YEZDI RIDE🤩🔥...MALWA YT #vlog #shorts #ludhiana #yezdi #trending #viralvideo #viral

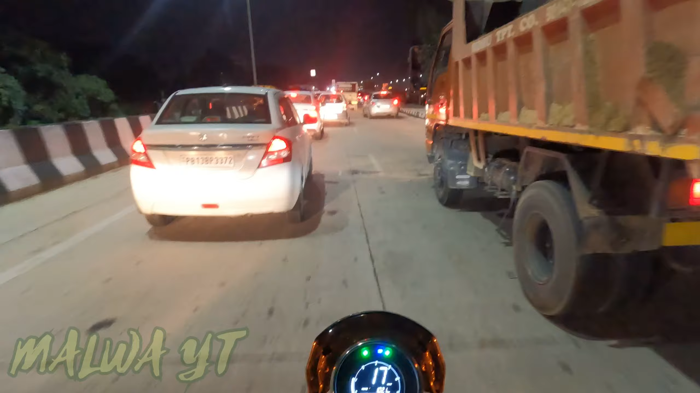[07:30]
इस ब्रिज के इस ब्रिज के लिए मारो मार होती है यहाँ पे।
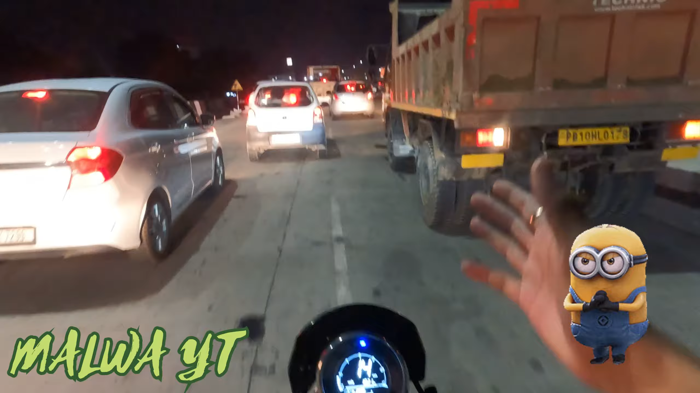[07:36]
मैंने जाना भाई साहब।
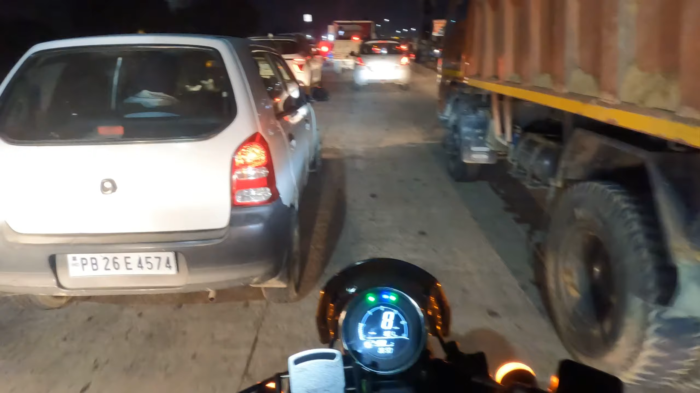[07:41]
ऊपर से रास्ता गाड़ियाँ जहाज ले लो, बस ये यहीं से घुसेंगे, यहीं से ही जाना। जिद्दी लोग होते हैं बस, घुसना ही यहाँ पे हमें, जो मर्जी हो जाए जहाज लेके दे दो उनको, ऊपर से नहीं जाना, इधर से ही घुसना है।
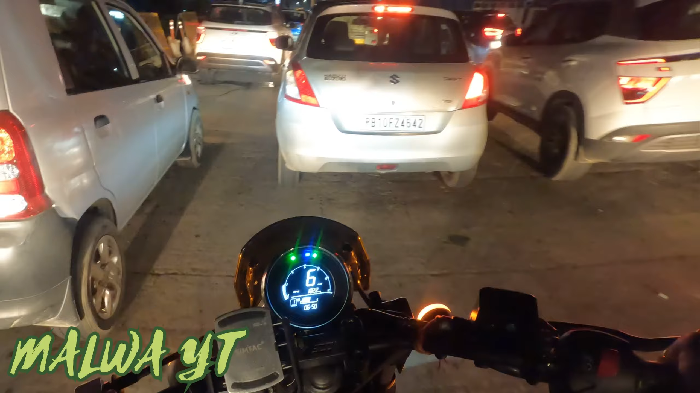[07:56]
ये देखिए क्या हाल किया गया है।
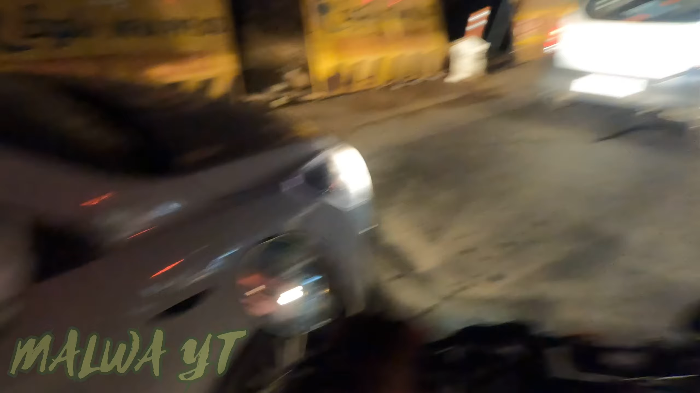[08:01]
जो बोलता मालवा वाइडी सच बोलता है भाई, निकल जाओ।
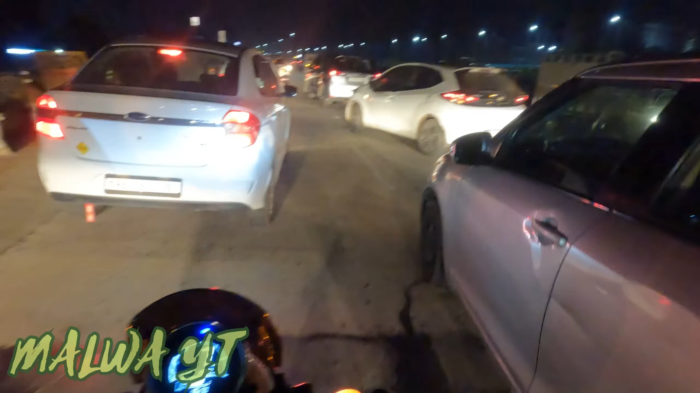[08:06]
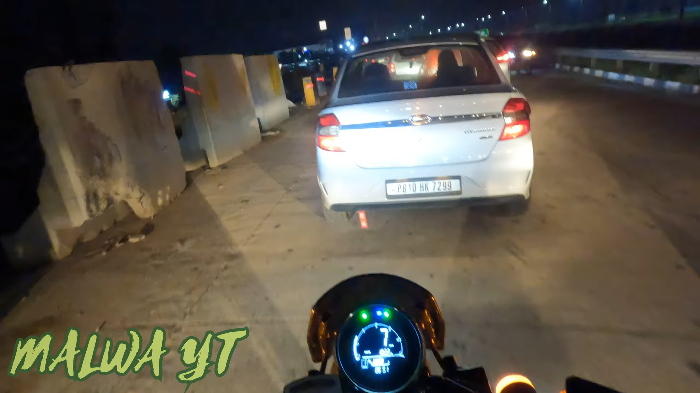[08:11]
ट्रक घुसा रहे हैं भाई साहब, ब्रिज टूट गया मगर घुसना ही आ गया, यहीं से घुस रहेंगे उसको।